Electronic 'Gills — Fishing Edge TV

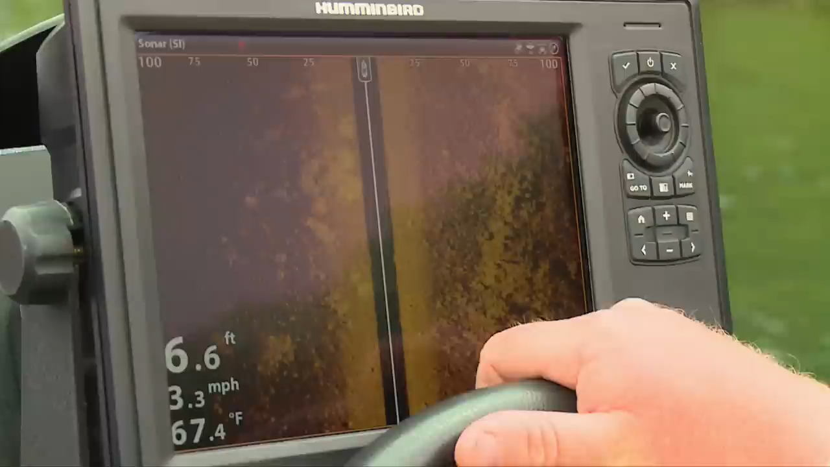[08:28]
On screen: depth 6.6 ft, water 67.4°F, speed 3.3 mph
usually when i first get to the lake i like to set the units up at about 100 feet on each side of the boat i
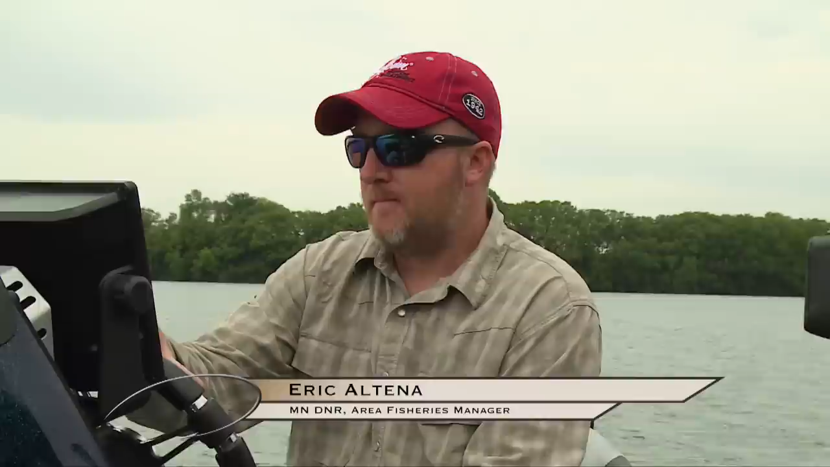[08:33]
don't need a real crisp high def image of a rock pile or a weed clump as long as i get a little tip that it's there i can spin the boat around
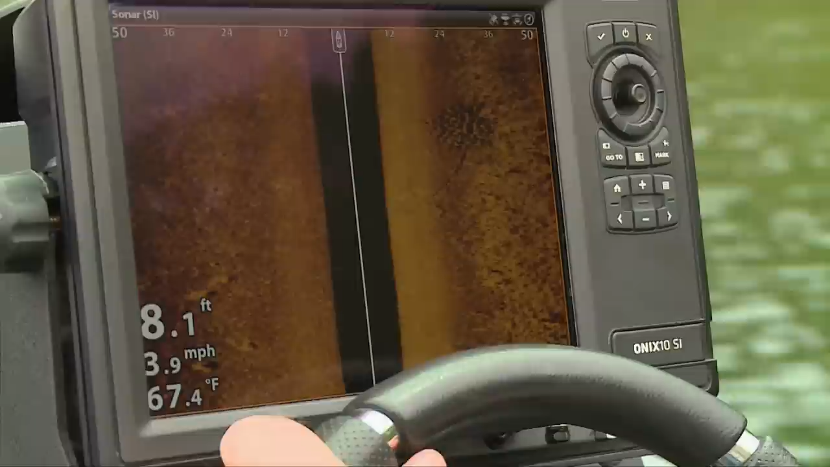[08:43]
On screen: depth 8.1 ft, water 67.4°F, speed 3.9 mph
set set it down to like 50 feet make another pass and then get a really detailed image of the spot okay
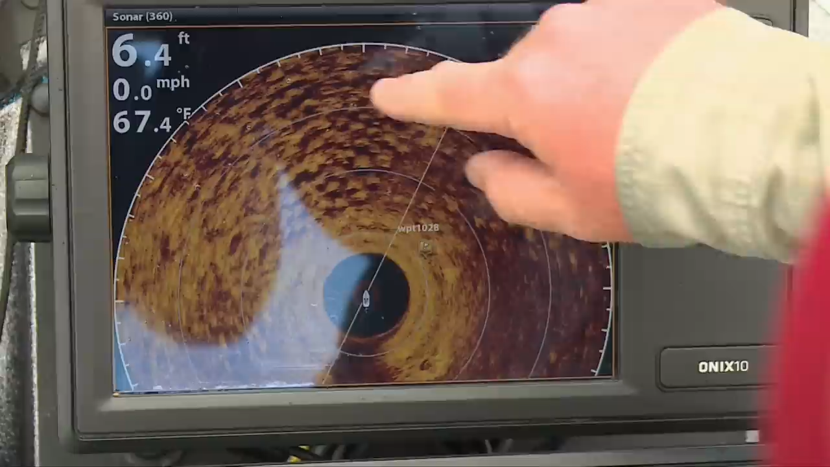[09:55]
On screen: depth 6.4 ft, water 67.4°F, speed 0.0 mph
but you can see all the divots here and you can actually see white lines moving around as a 360 makes its circle and those are the big pan fish that we're catching they're actually swimming around
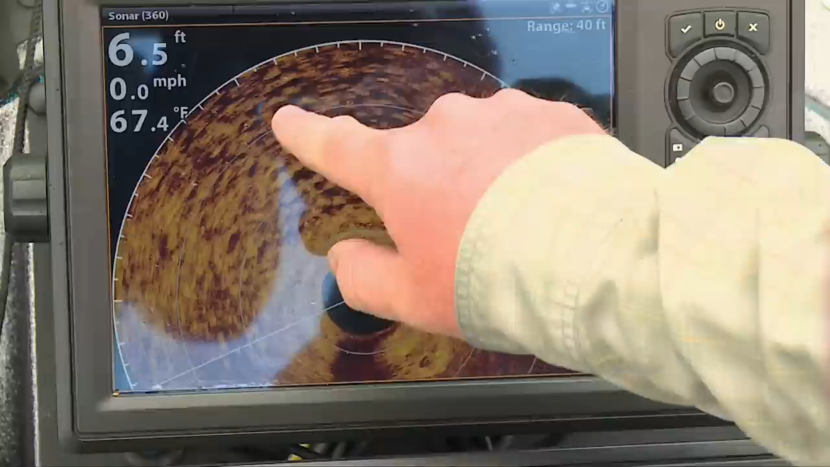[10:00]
On screen: depth 6.5 ft, water 67.4°F, speed 0.0 mph
from nest to nest so it's real easy to see if these colonies are active or not just by seeing the white
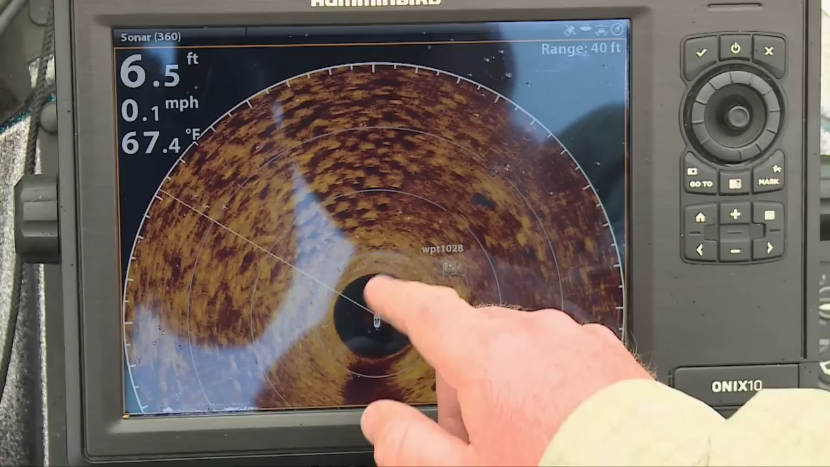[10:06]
On screen: depth 6.5 ft, water 67.4°F, speed 0.1 mph
lines moving around if you pull up to one of these and it's just the nest and there's nothing else
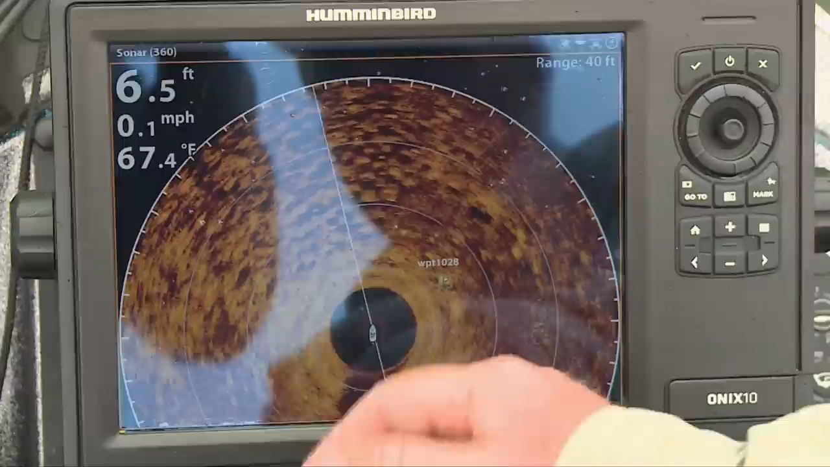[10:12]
On screen: depth 6.5 ft, water 67.4°F, speed 0.1 mph
around chances are there's not fish using it there's one dan giles they